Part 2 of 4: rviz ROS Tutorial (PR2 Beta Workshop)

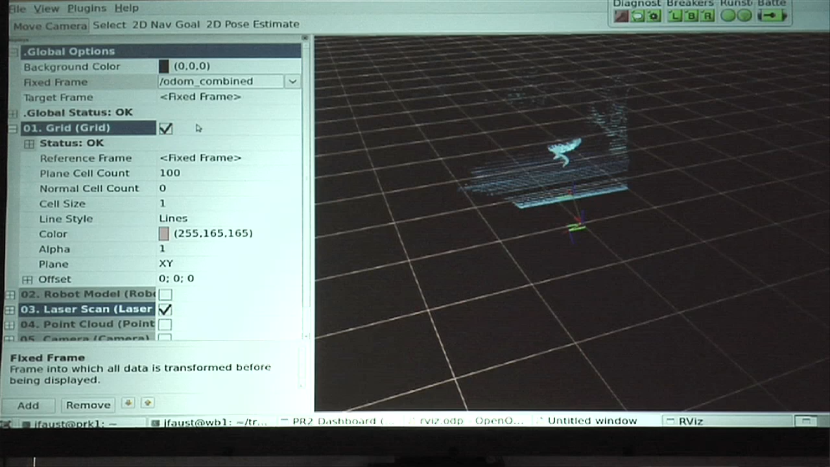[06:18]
can see that if I start turning the robot, the data moves along with it and is in the right place in the world relative to where the robot is. Now, if I switch my fixed frame back to base link, this is just going to smear.
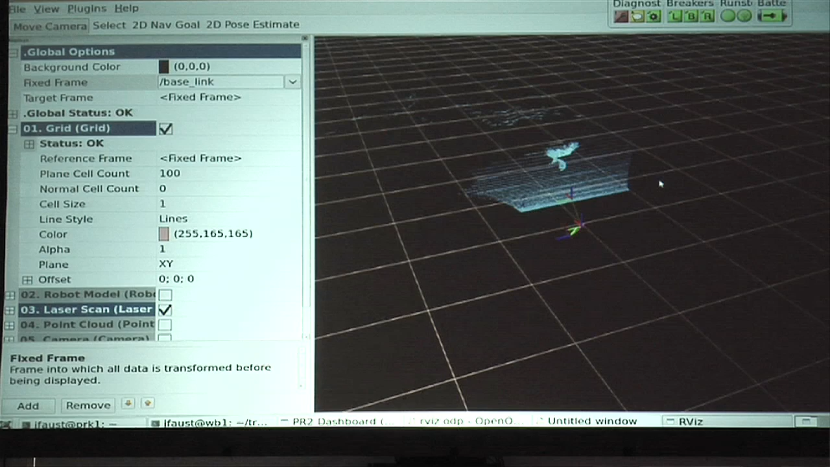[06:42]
So all of the data coming in thinks that it's right in front of the robot. And so you're never actually going to see valid data for the most part.
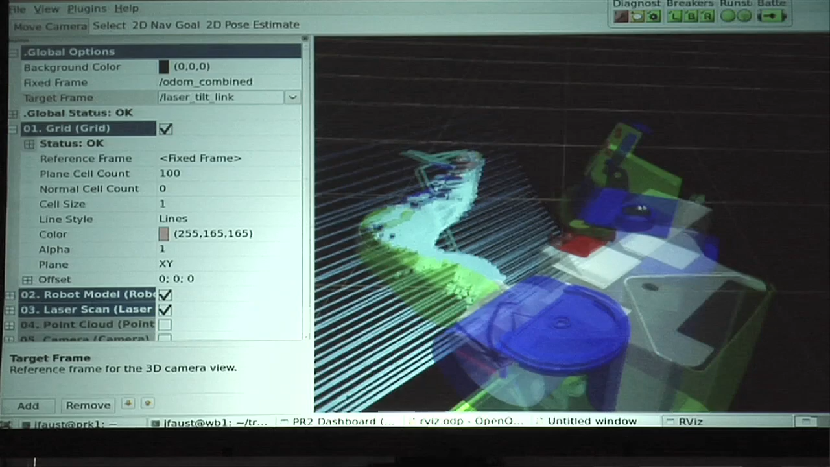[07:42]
So I'll set it back to the base link.
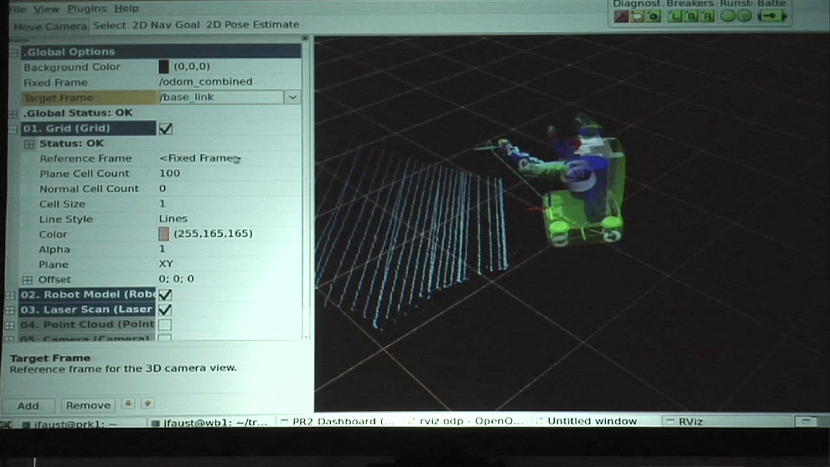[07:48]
So those are the two frames that RViz needs to get told about.